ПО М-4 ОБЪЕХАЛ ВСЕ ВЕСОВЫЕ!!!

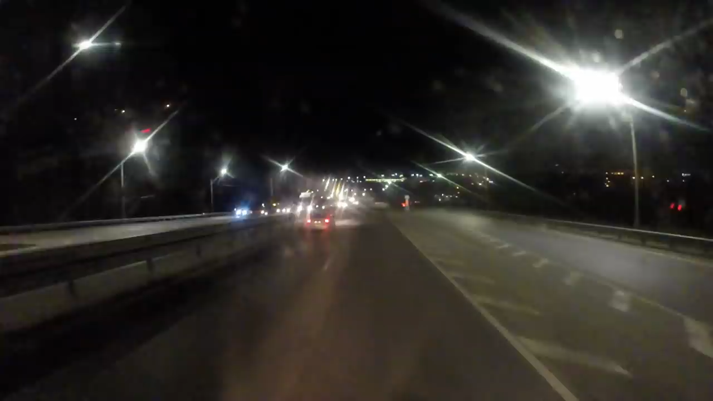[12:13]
Аксай. Потихонечку, не спеша, еду я. Охохохохошеньки. Сколько же тут тормозов-то надо на всю эту херню-то по этим горам ездить. Но это не горы, это так, горочка. Так, машинка стоит, работает. Чего она тут стоит, неизвестно.